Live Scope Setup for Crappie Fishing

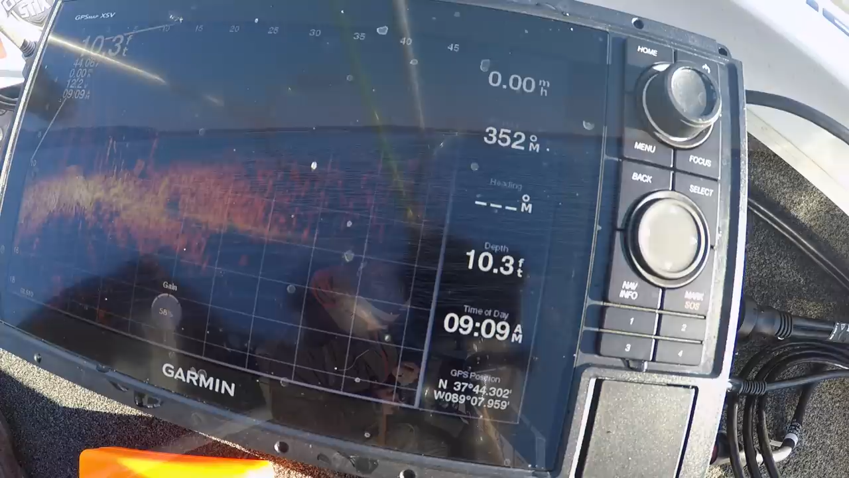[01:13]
On screen: depth 10.3 ft
and we've got the live scope going on right here we're trying it out for the first time this is in no way is going to be the tutorial on the live scope as this is the first time i have been out here with it so i am just learning it seeing it's in a temporary location obviously and so
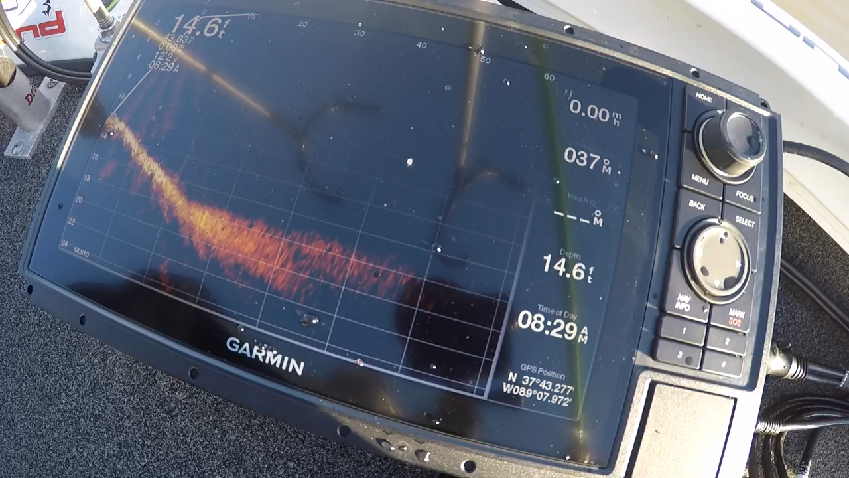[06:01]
On screen: depth 14.6 ft, speed 0.00 mph
around there now and it's neat to see a fish actually not reacting to the bait color so i also want to freeze it right here because i want to show you how far i'm out in four live scope look at that i'm out there at 60 feet and i think at one point i'm even out there at 80 feet so what i learned as i was out on the lake is that i need to shrink that up maybe keep it around 20 or
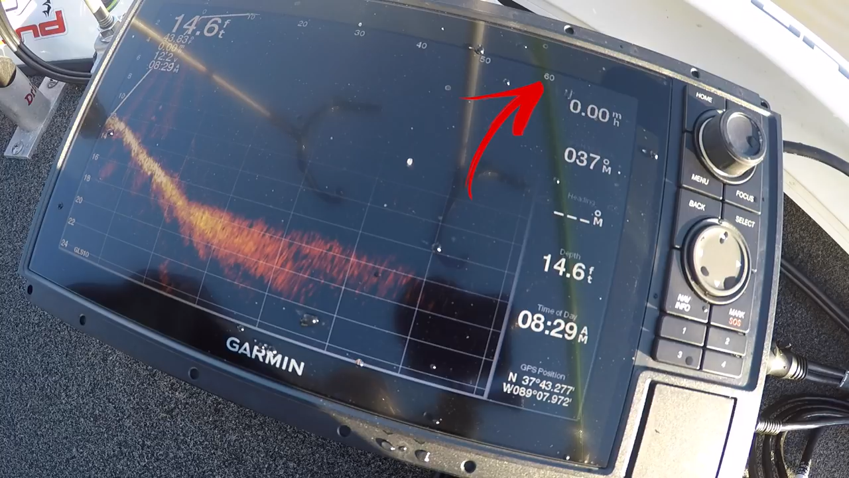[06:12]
On screen: depth 14.6 ft
30 and that makes it even more defined even bigger pictures and even better representation of what you're seeing below a little bit of a pop as i let the top jig
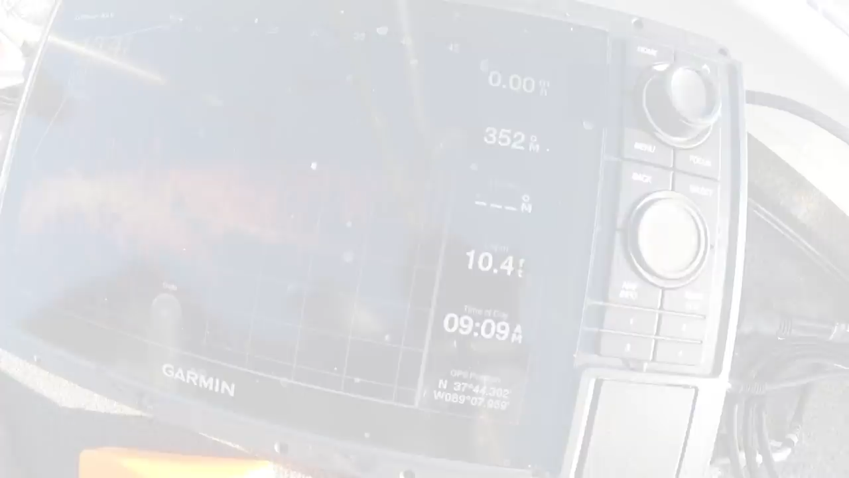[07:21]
same color the only difference between these two jigs and you see them here on the live scope is that one's a baby shad shape and the other one is a firefly and it opted to go past the firefly and go to the baby shad shape instead so guess what i did i actually switched them out both went with baby shad birthday cake this is great technology this is something that you're not guessing at now you're actually getting
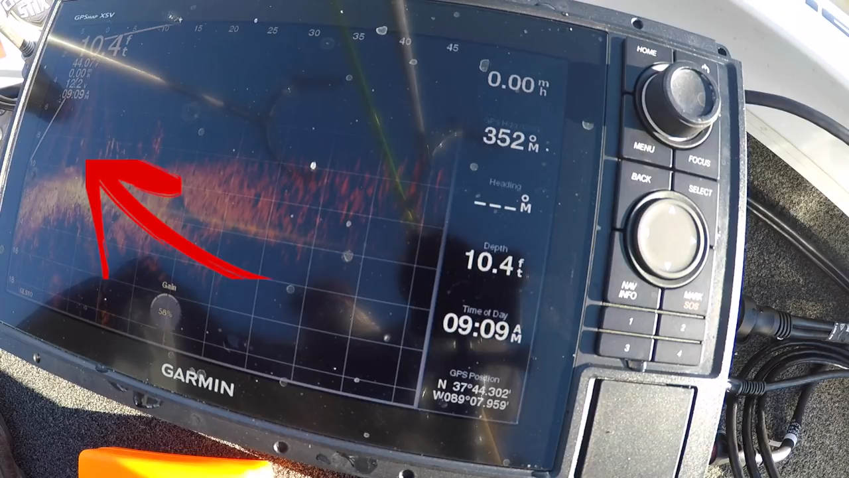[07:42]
On screen: depth 10.4 ft
to watch a fish decide which one is better for it this is the second time on this day that i was able to watch a fish bypass a color bypass a shape and decide which one it
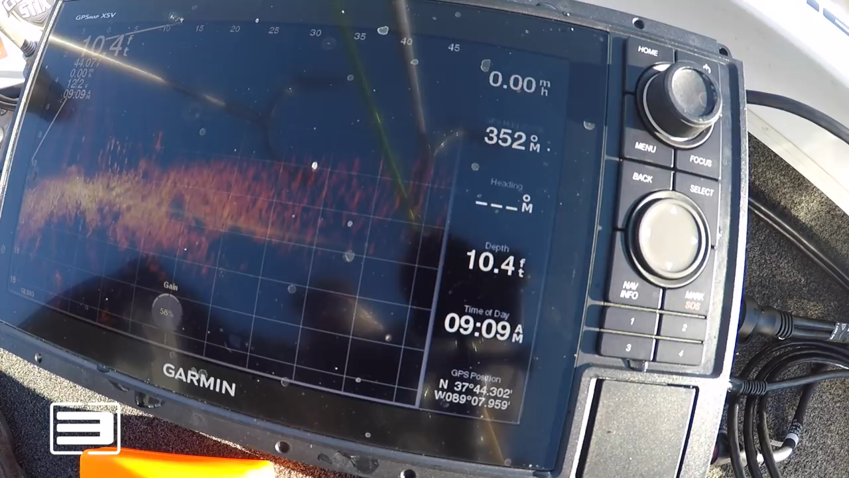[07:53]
On screen: depth 10.4 ft
wanted and i think that's just huge no more guessing you actually see it happen i just
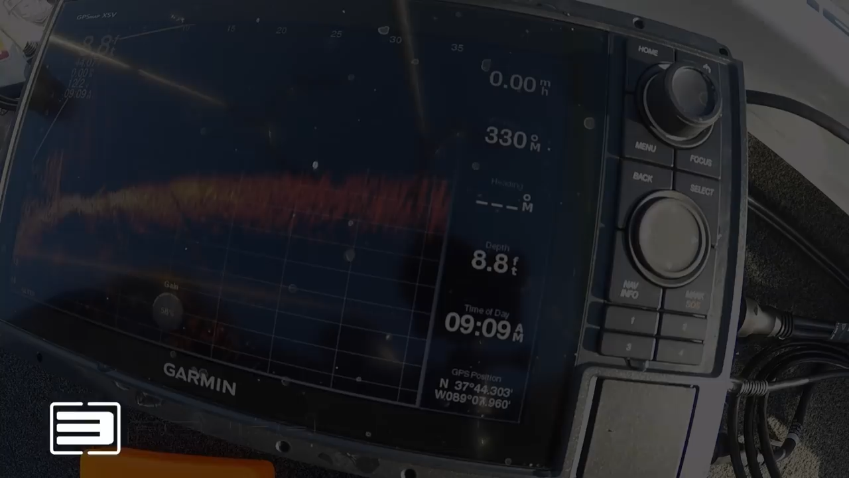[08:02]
On screen: depth 8.8 ft
wanted to show you guys these images just to show you how clear it is compared to even down imaging this is like 3d it's like seeing anything and everything
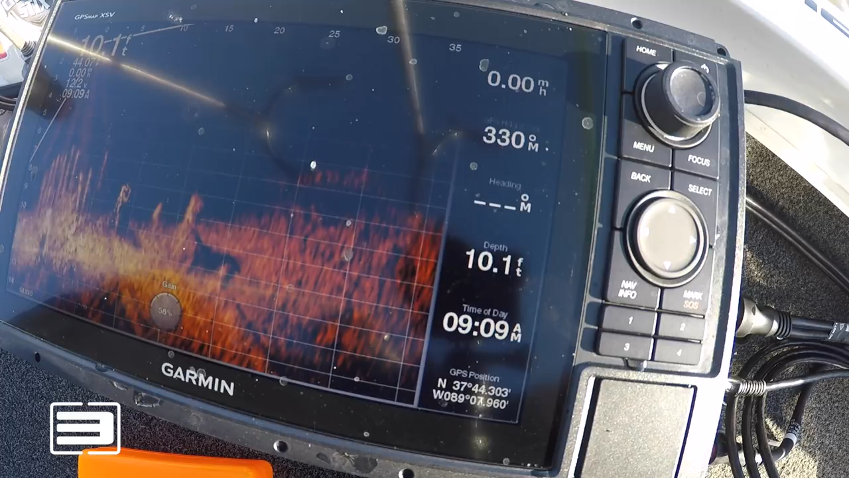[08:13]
On screen: depth 10.1 ft
that's around these steak beds and you clearly see the steak beds it's amazing
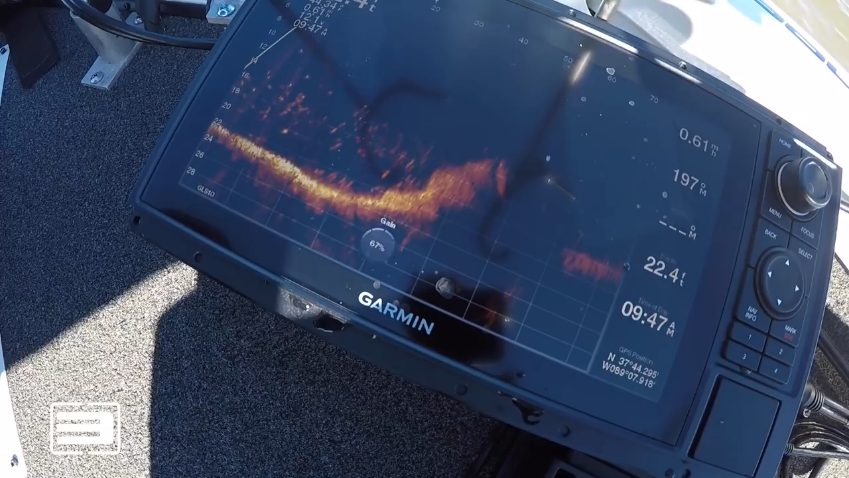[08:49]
i've messed with on this unit so far i'm really looking forward to getting my double mount
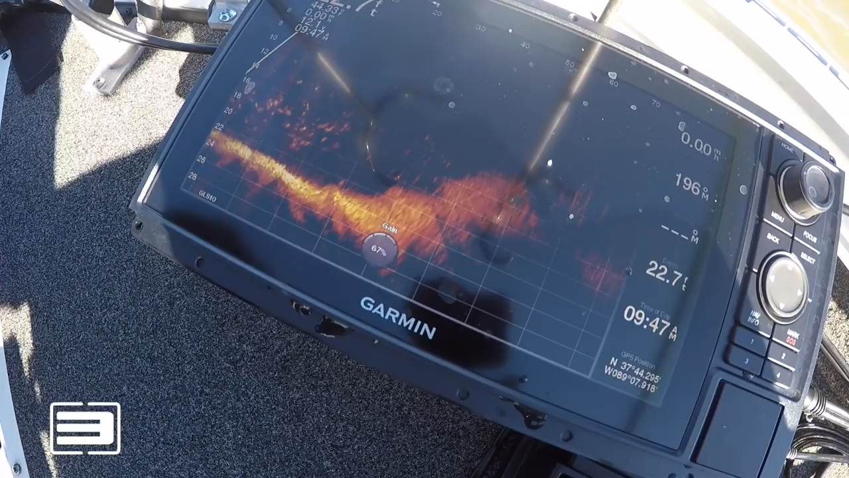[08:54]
that's a huge thing because right now i'm kind of having to look down to the right having to look up at my 2d but i'll tell you it's changing the way i think about fish it's also changing how i feel about 2d i used to be really satisfied with 2d but to see these fish swimming around it's a
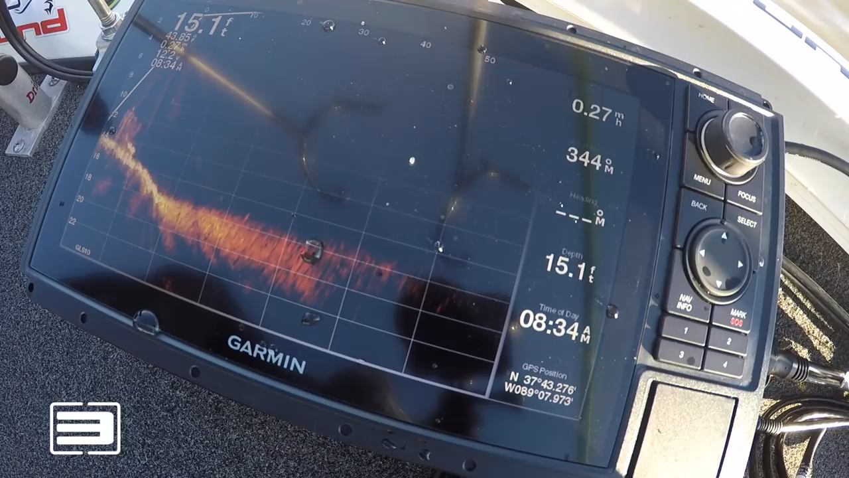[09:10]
On screen: depth 15.1 ft
different ball game what's interesting is i just saw a fish come up to my jig head and